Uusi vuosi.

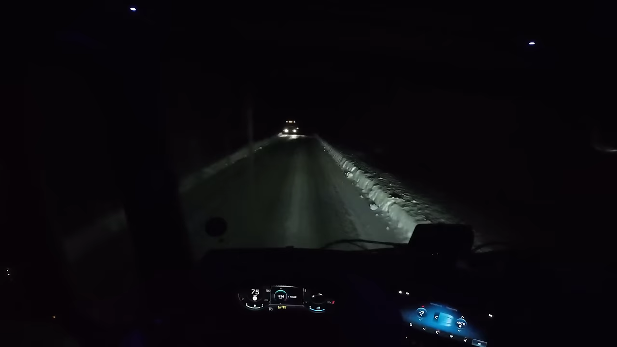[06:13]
Kyllä saatana ihme vehe, että tässä ne menee huuruun ikkuna. Pikkuisen tuossa hallilla vaan aikaa oltiin. Sen verran vähän pusero kostu tuota, niin. Heti on saatana noita juovia ikkunoissa.